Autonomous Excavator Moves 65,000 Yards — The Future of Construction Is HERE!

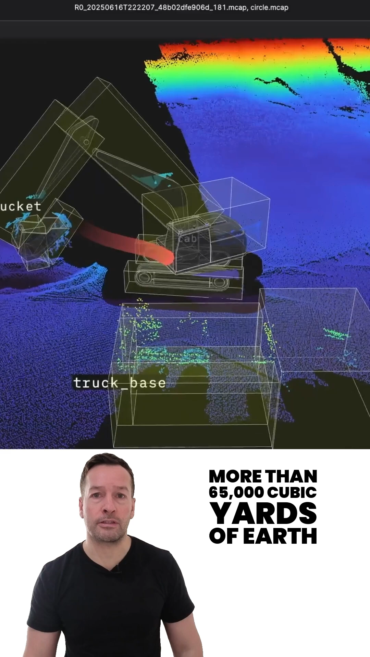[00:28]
loading human-operated dump trucks using the exact same workflow a skilled operator would use.